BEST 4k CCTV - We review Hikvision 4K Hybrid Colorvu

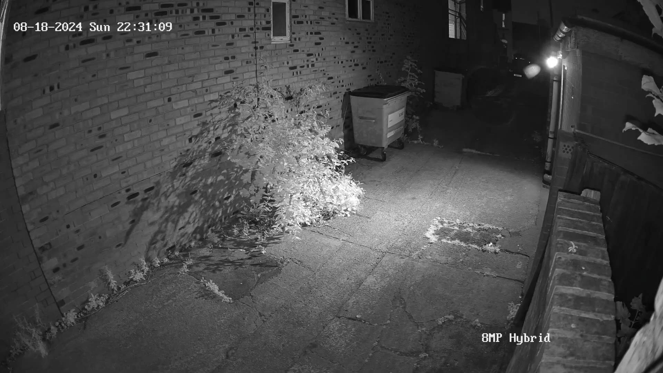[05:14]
I had a play about with this when it was on our test rig and I found it really good. It means that the inbuilt LED light doesn't have to be on permanently.
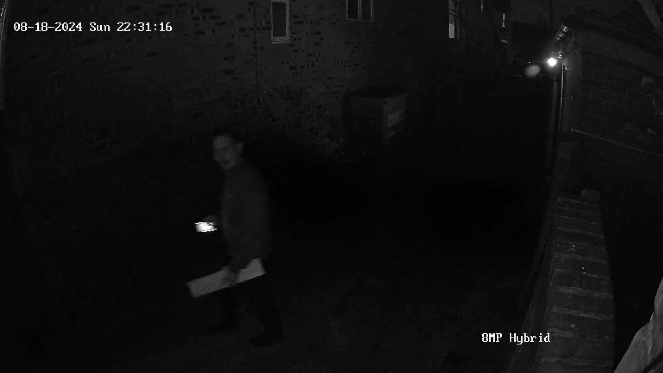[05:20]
You can set the camera to stay in infrared mode until it detects movement. Once it detects movement, it will click over into its colour view mode.